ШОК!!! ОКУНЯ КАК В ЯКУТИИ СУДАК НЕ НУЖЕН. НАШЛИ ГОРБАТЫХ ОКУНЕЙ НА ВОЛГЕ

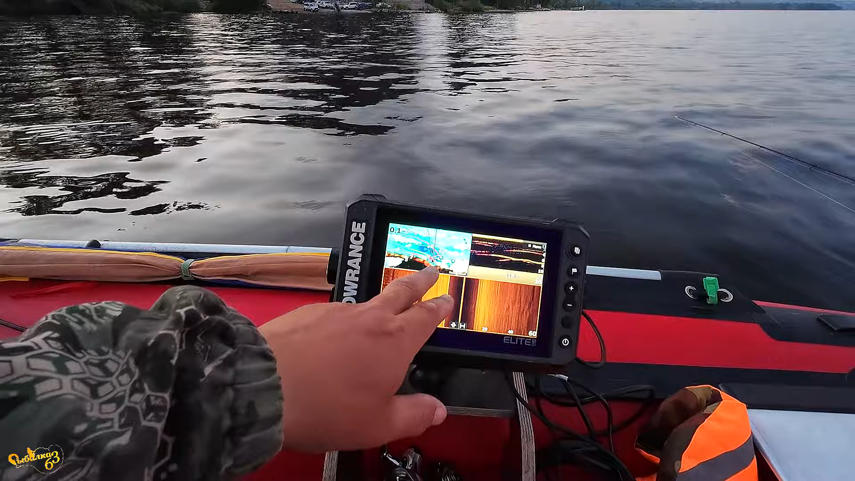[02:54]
Я пока думаю, куда его лучше поставить. Вот на лавочку закрепил, анализирую, настроил, показывает точно.
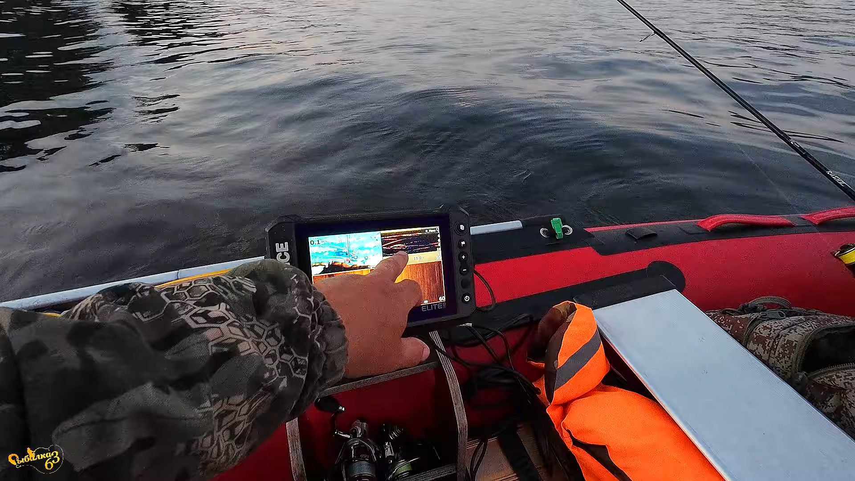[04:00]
Вот он, вот он, вот этого лови. Вот этого. По спиннингам сегодня взял Зеркон Х до 30 палочек грамм и взял ультравайт Индиго Максимус.
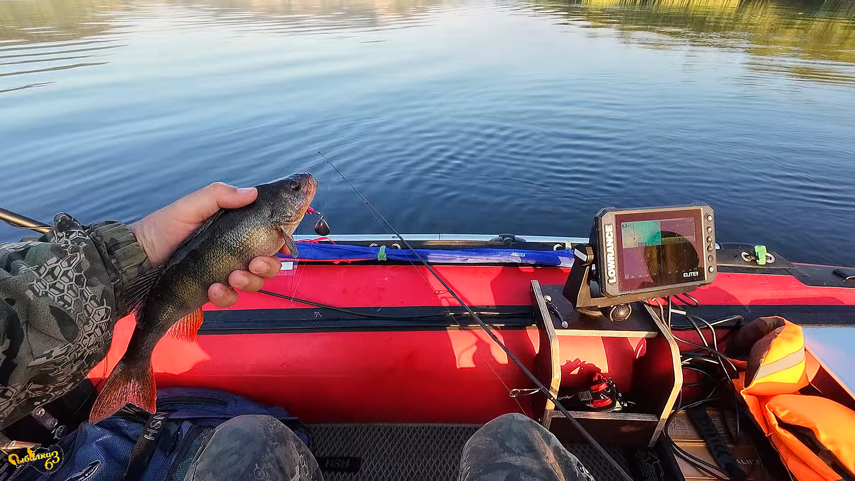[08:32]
конопатой я не знаю грамм 250 точно есть вы взвешивать них а камешек ой мне кажется грамм 14 наверно сейчас мы его для отчётика этого окуня
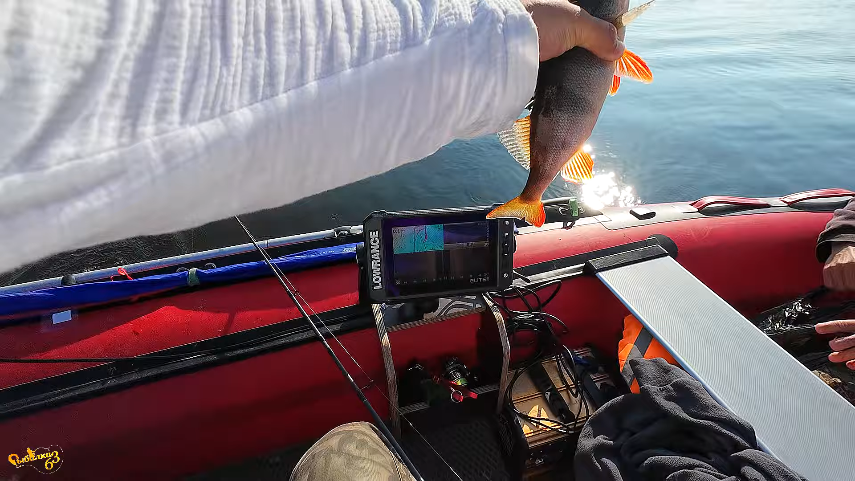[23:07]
Вот это окуня. Да у нас дынц. Дынц. Я говорю, ба.